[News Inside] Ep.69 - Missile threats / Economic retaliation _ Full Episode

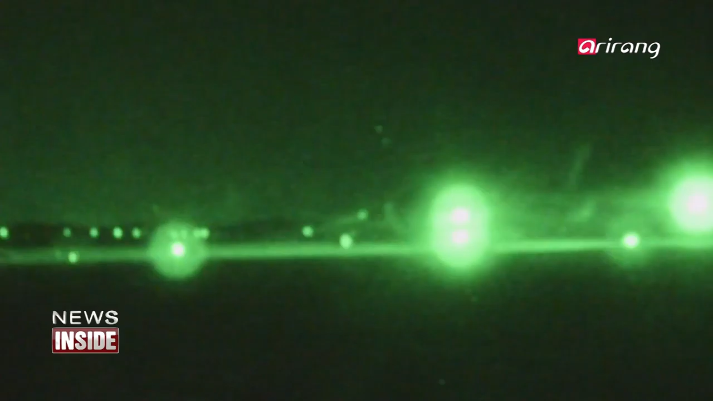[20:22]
U.S. mobile launchers, the first parts of the THAAD system arrived in Korea this week.